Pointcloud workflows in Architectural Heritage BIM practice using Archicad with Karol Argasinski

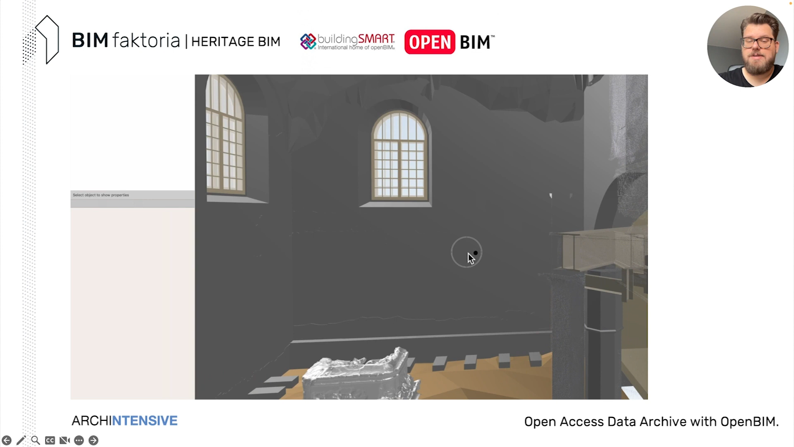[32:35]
the point clouds, there are, of course, possibilities that review them.
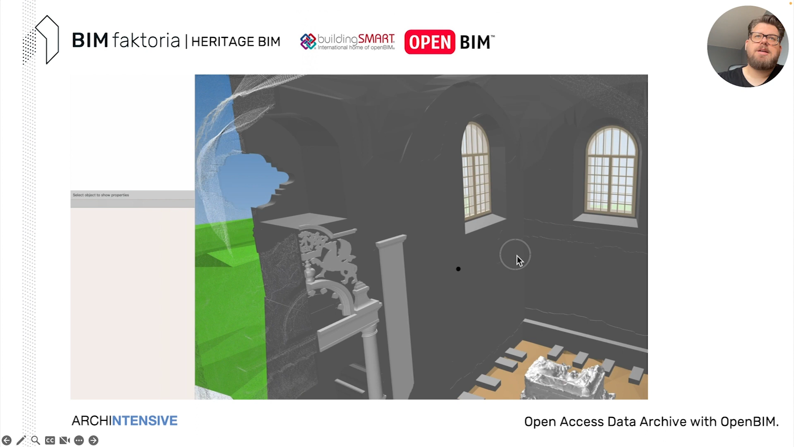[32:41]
And it's available on some common data environments. It's available on some viewers. Here is, for example, BIM Collab Zoom. And with combination of E57, that was segmented in your archived project in PointGap,
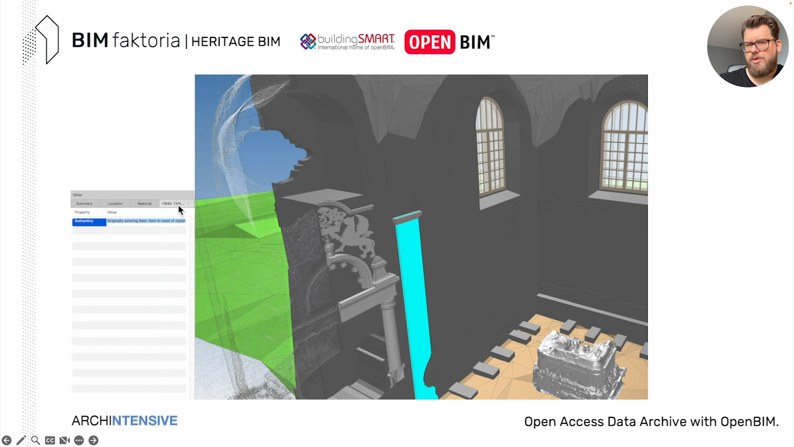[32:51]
you can input the same data that you inputted in every single space.
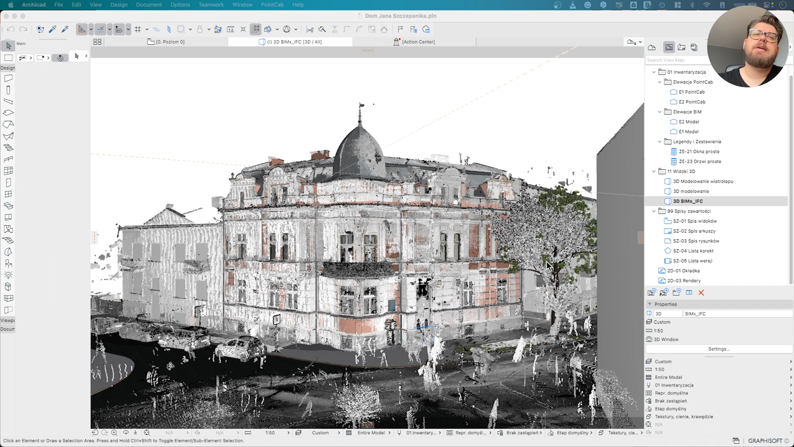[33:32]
We have the model already modeled from PointCloud. This is another project. But what is interesting, we, of course, because of the folders from Archicad 26, we can have the specific PointClouds organized.
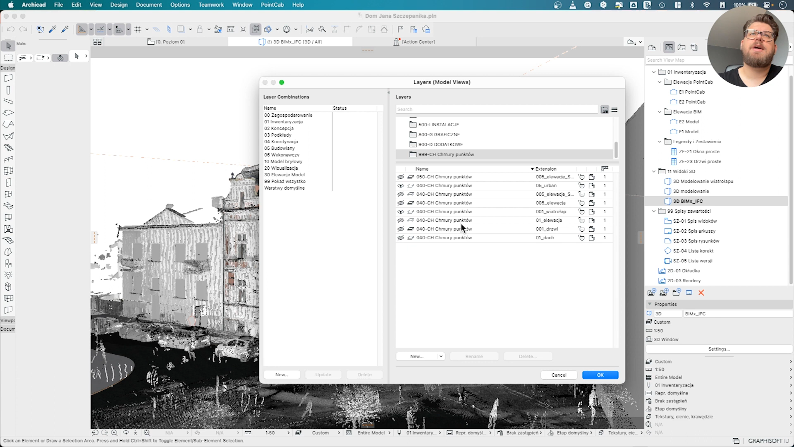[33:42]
So, in this case, we have a separate folder for this kind of outside data. And here, I have just two data sets of the cloud.
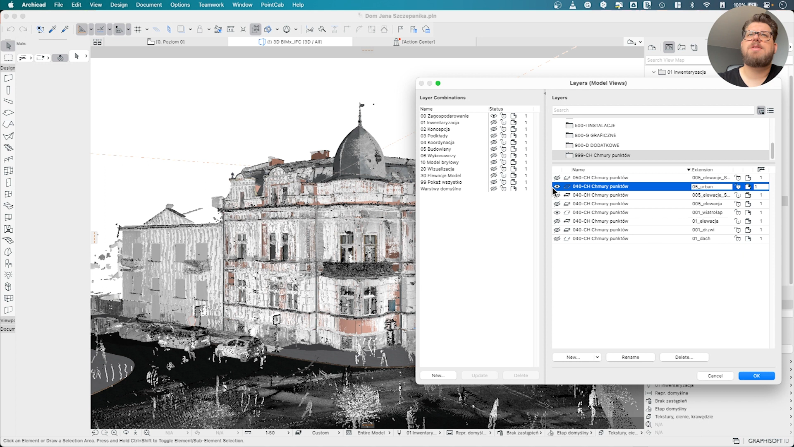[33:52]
So, as you can see, we have all the elevations. But here, I also have the internals. So, I'm going to just disable the elevation here. So, I can go now inside and basically
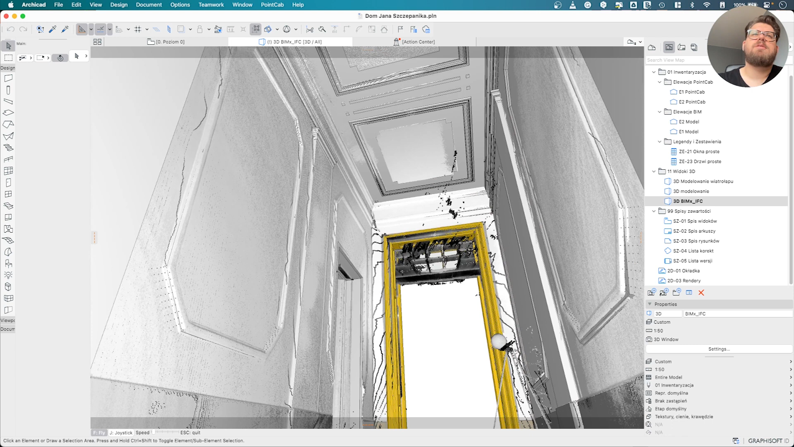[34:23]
This is a decimated cloud, so there's not that much of the points themselves, but there's a lot of drawings created for this specific purpose.
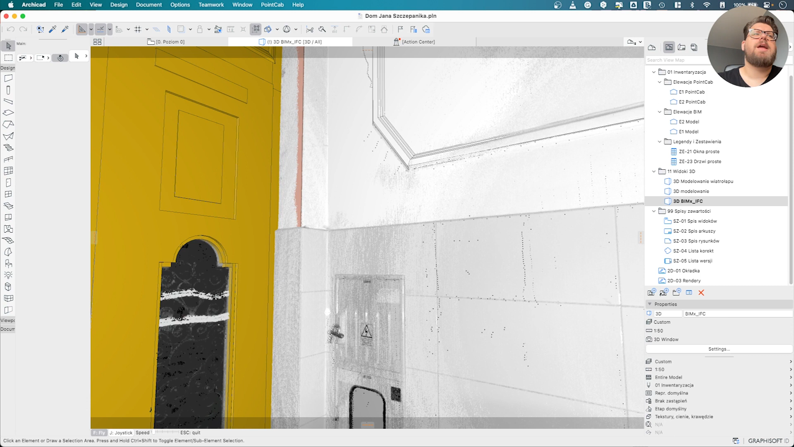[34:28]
So, in PointGap, you can create all of the views that you need.
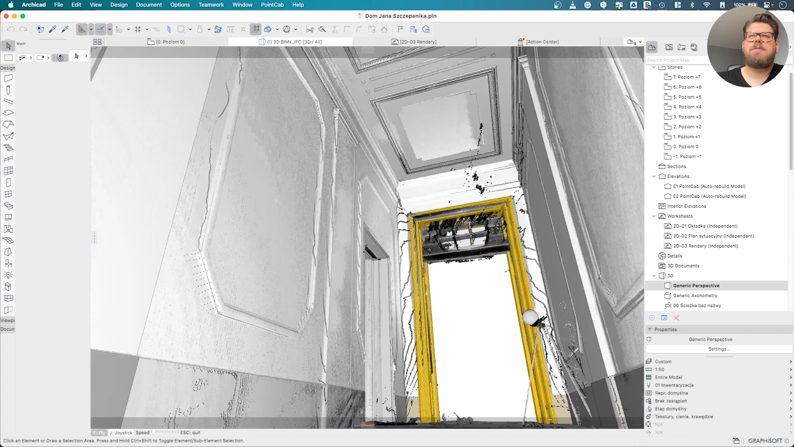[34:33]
So, instead of importing very heavy PointClouds, you can import the decimated cloud,
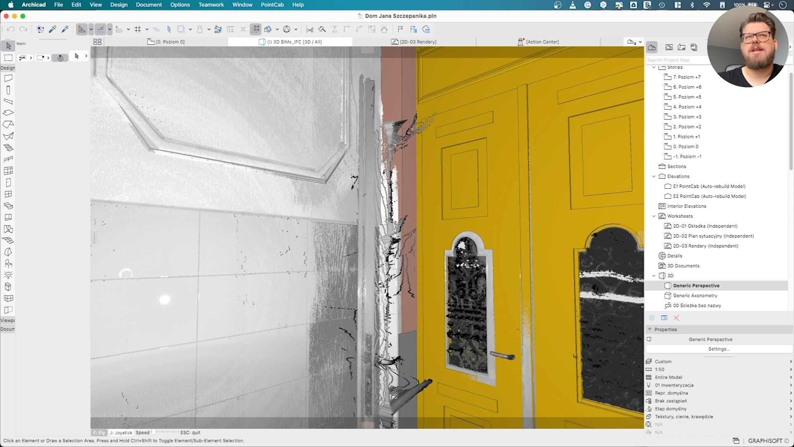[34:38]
as we did here, and then modeled the entire, let's say,
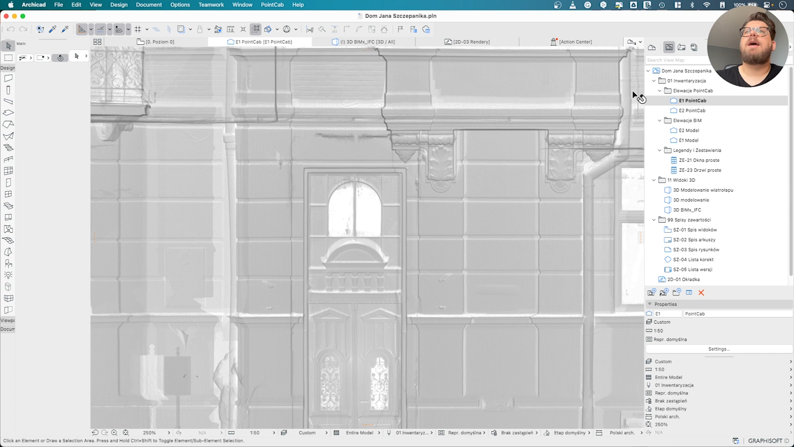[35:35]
and I will also have the view, which is generated from the model, right?
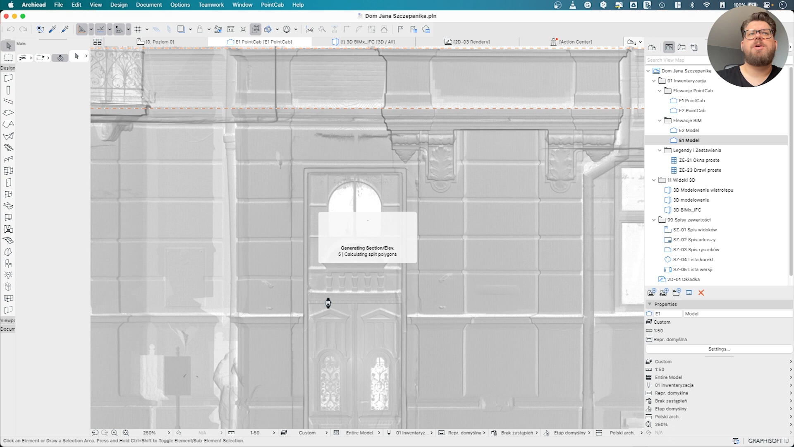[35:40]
So, of course, this is very time-consuming in most cases, the model loading with the high detail,
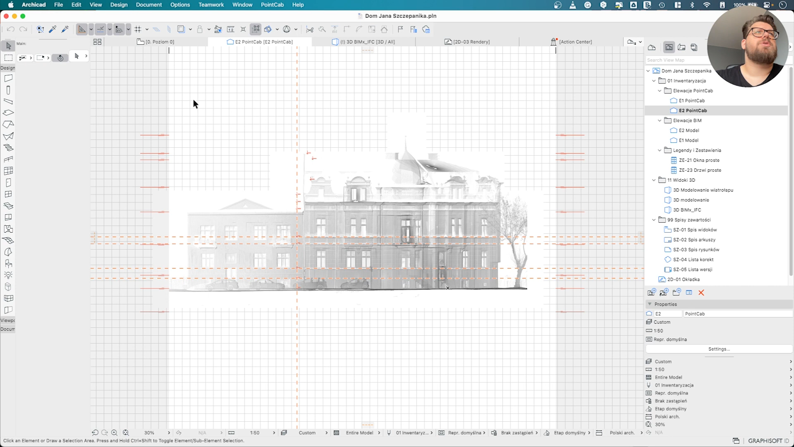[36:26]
So, let's say I'm going to create a new view, and that means I'm going to open also PointGap.
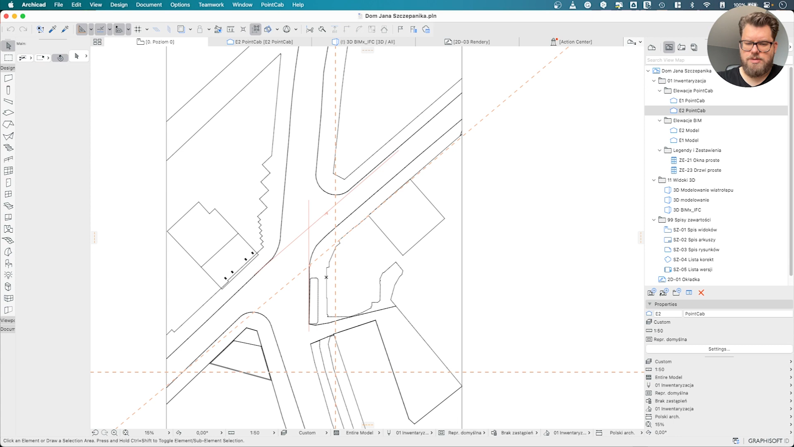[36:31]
So, I will have PointGap on the left and the ARCHICAD on the right.
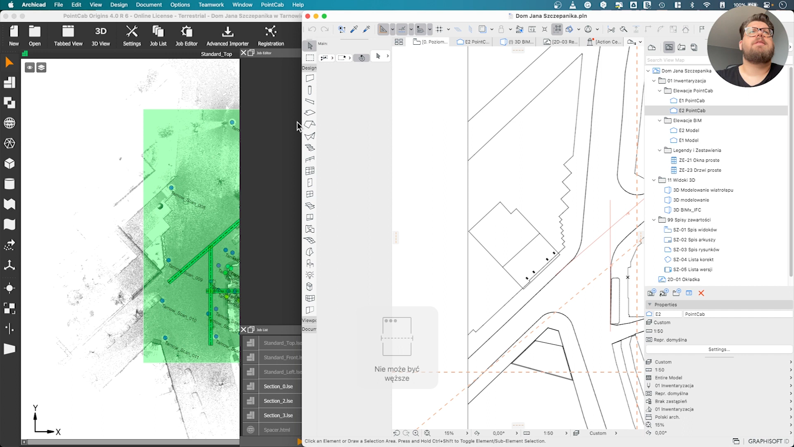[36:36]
So, what's going to happen now, I will need to activate license for the plugin,
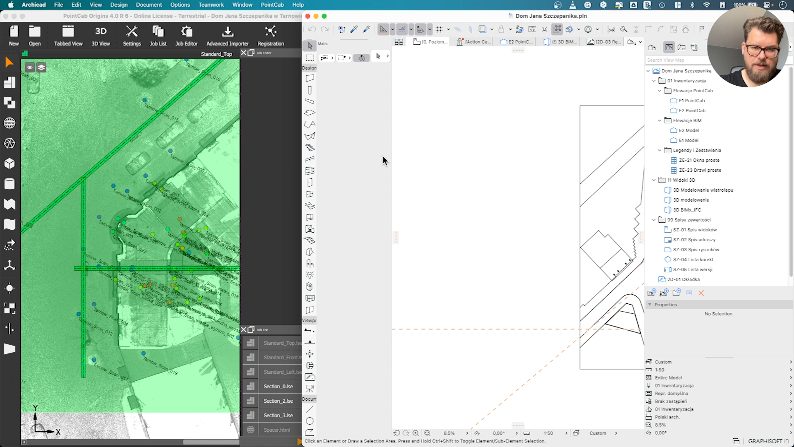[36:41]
and here I have my floor plan, the zero ground level, and here I have PointCloud already measured and already in the same coordinate system. So, my coordinate system from a PointGap project is being used in the ARCHICAD. So, with that information, I'm able, in very quick regard, to create those views, and they are in correct position.